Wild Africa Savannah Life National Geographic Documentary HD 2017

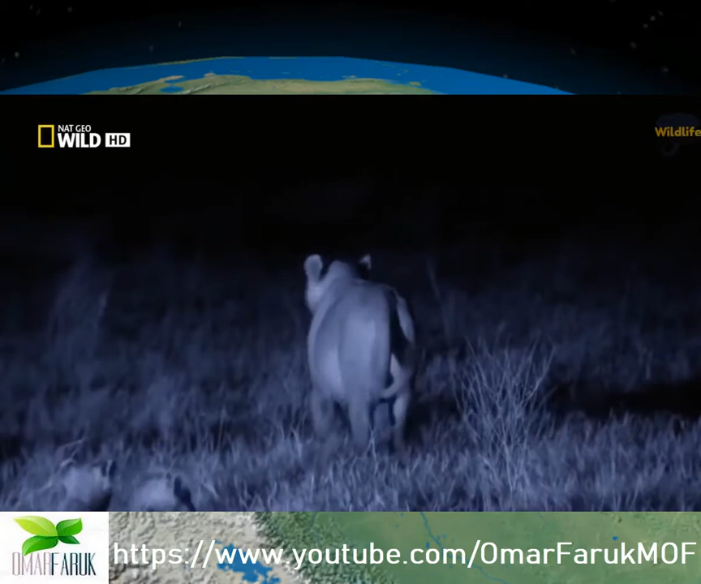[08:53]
Saba is protective of her cubs for good reason. She will defend them to the death.
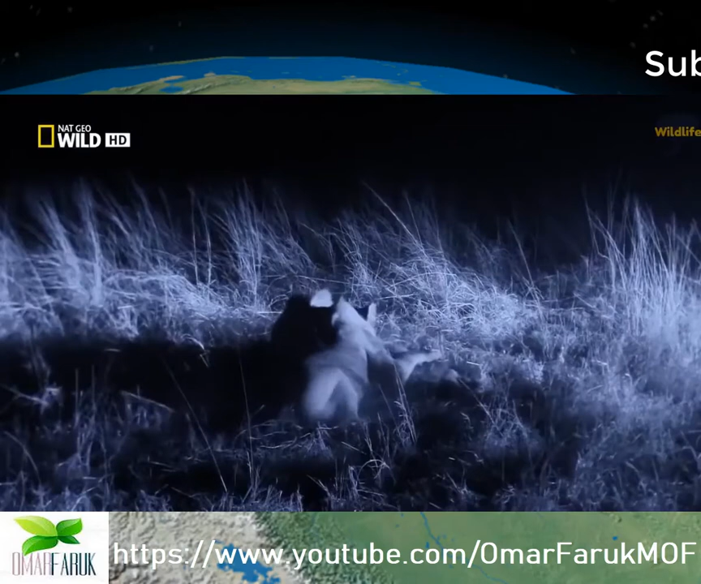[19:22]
just when they sink their teeth into their hard-earned meal sure enough they hear the sound of danger
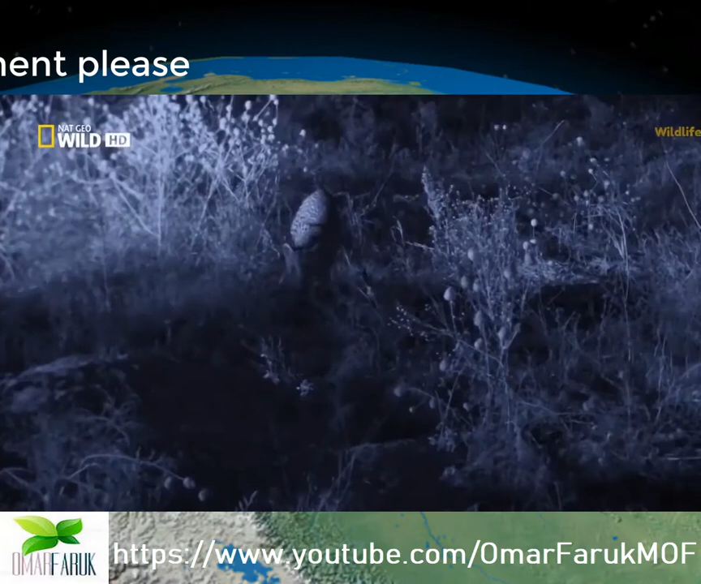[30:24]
the scrub hair that lives in this hole will soon leave for its night-time forage
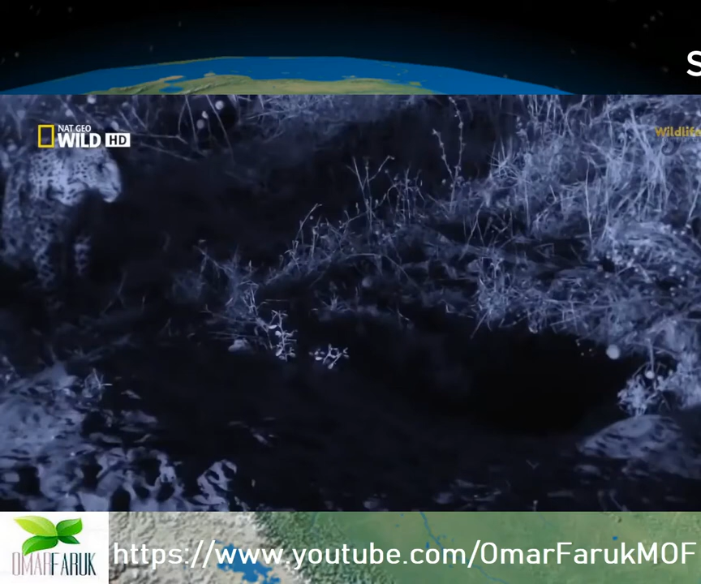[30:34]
and Nikita parks herself right outside its doorway
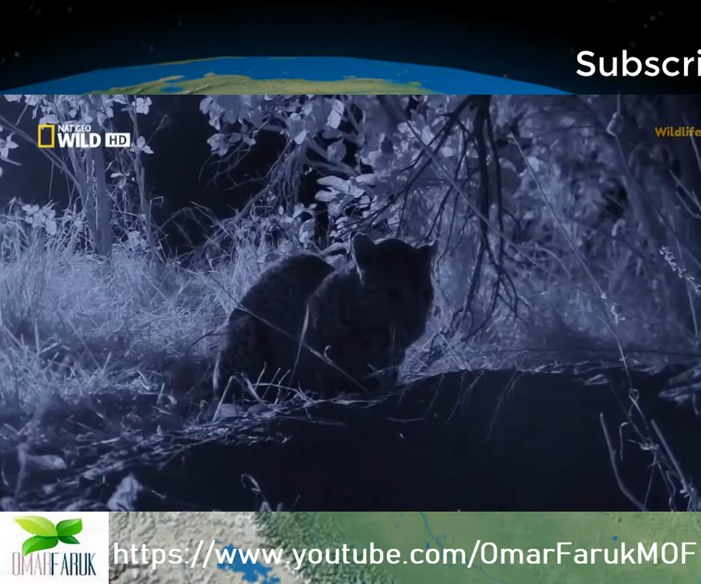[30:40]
she's dead still but does she have the patience to pull it off
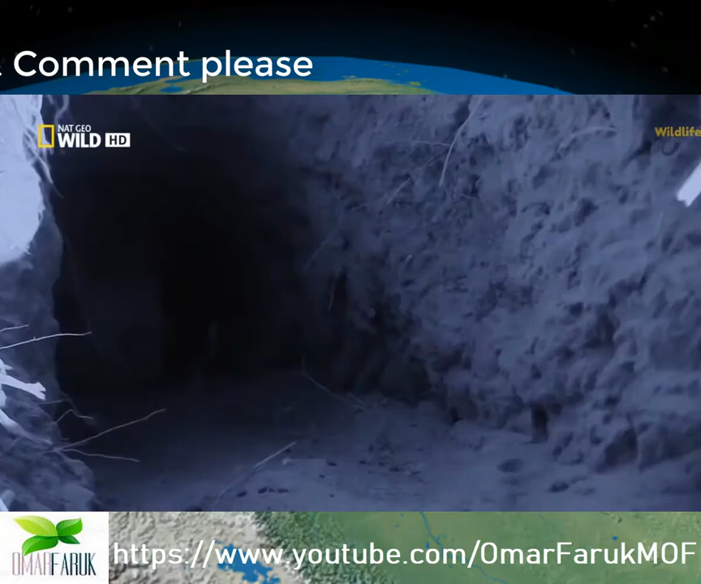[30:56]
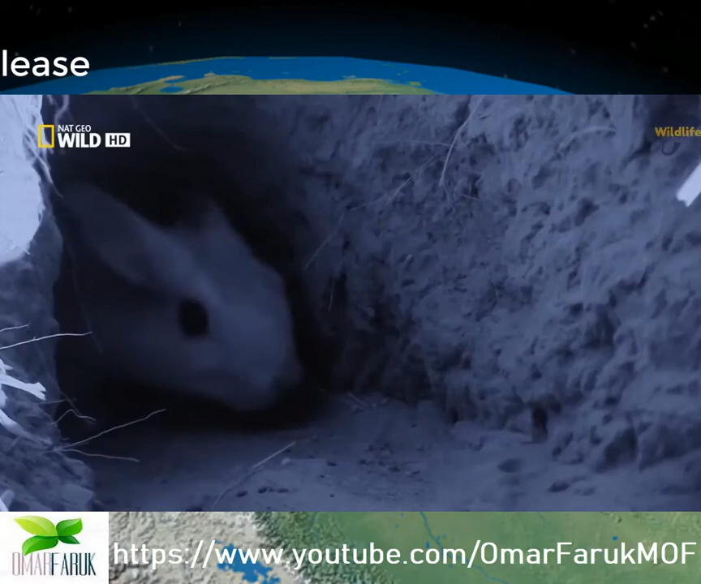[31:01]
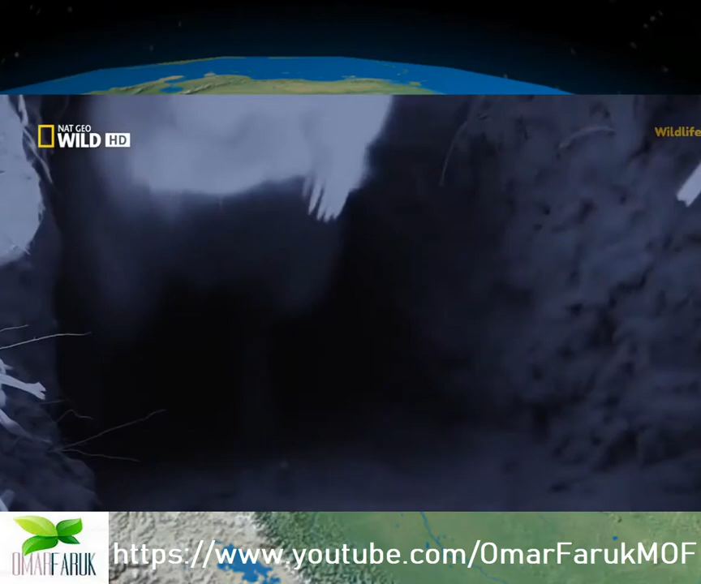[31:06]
in a split second it's over a solid grip around the chest cuts off any telltale squeals
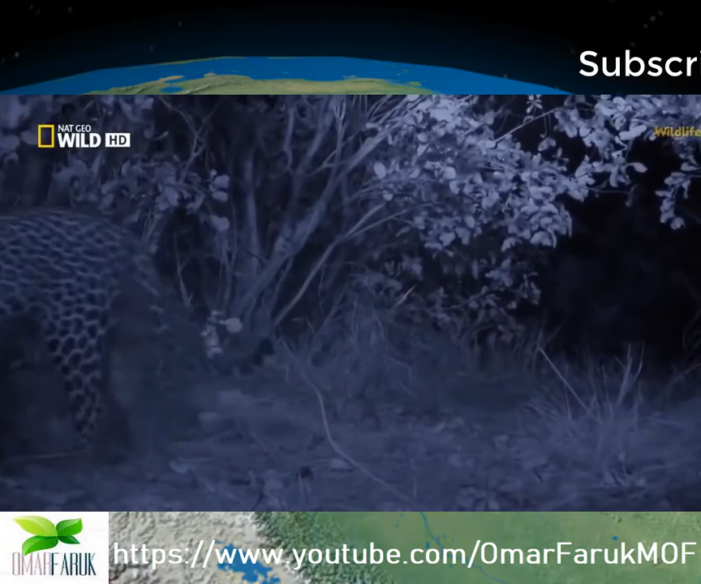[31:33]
on the edge of the woodland the nomads still track the herd pushing them further into cover
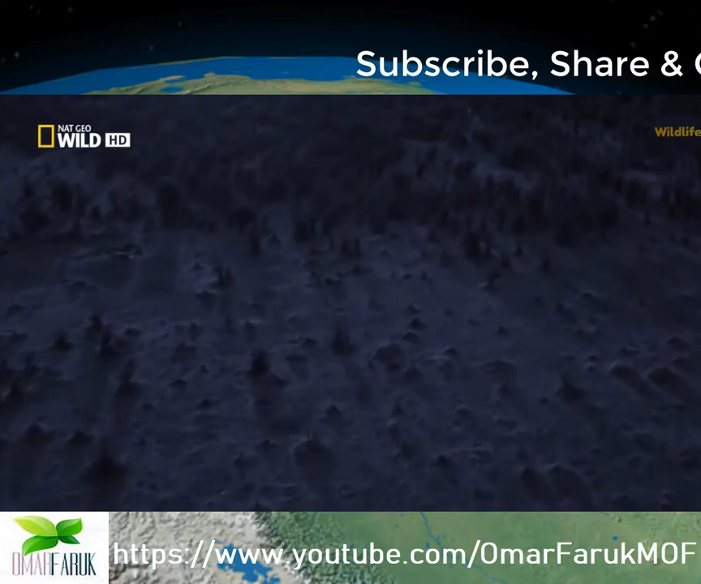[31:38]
buffalo don't sleep at night there's a far more important job at hand fending off Savuti's night-time hunters
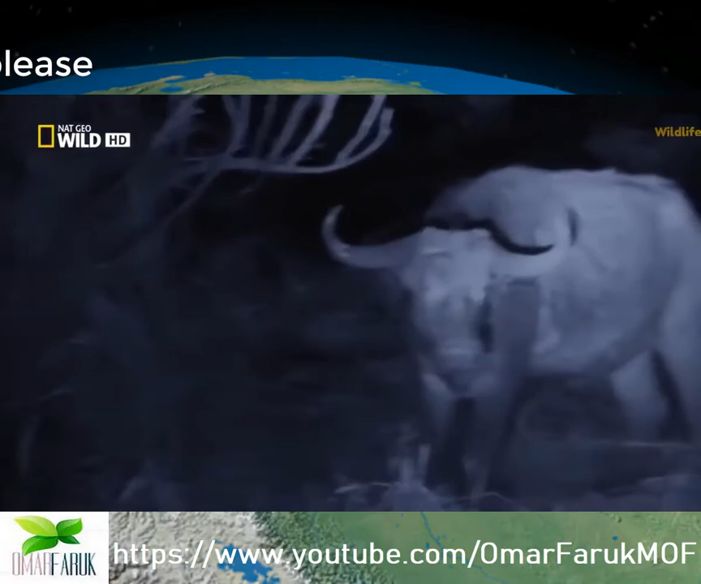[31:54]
their sights are still focused on the injured buffalo
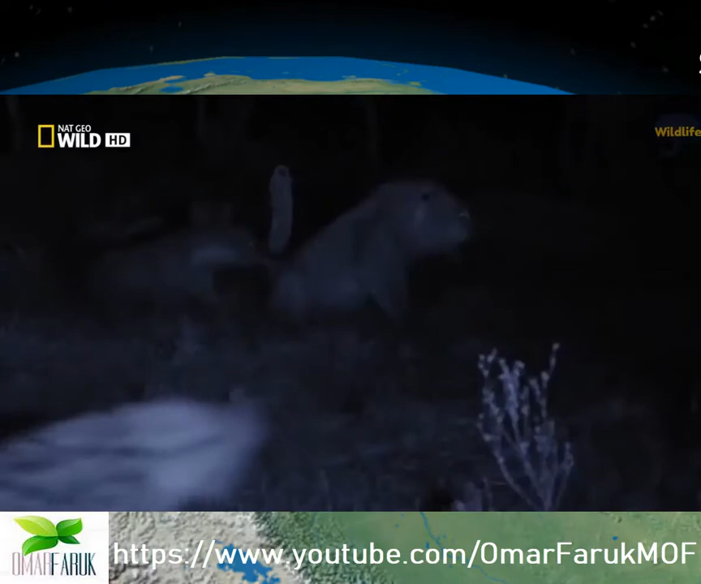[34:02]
Against this clan of 22, it's hardly a fair fight. He's surrounded. This many hyenas can rip a young'un into shreds.
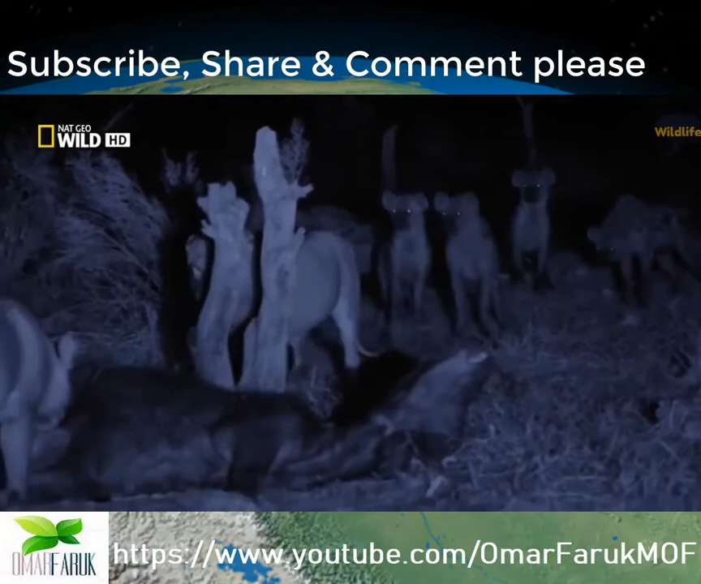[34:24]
The lions retreat to their kill as the clan closes in.
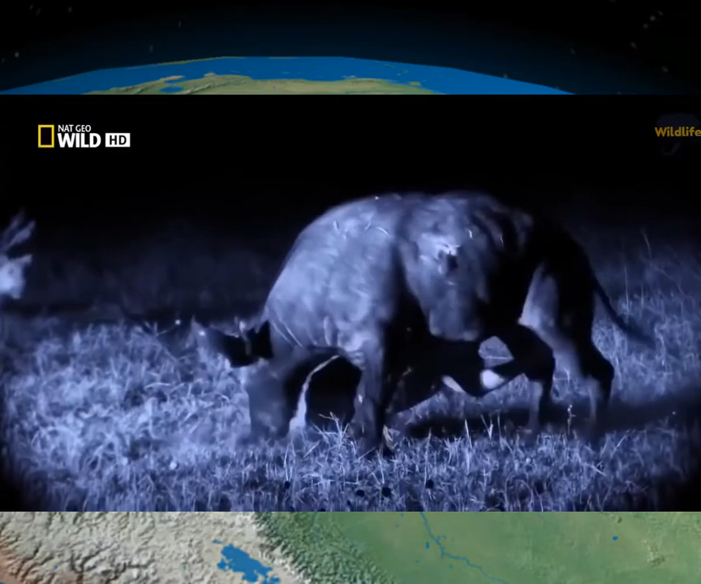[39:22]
This bull is too much for the lions.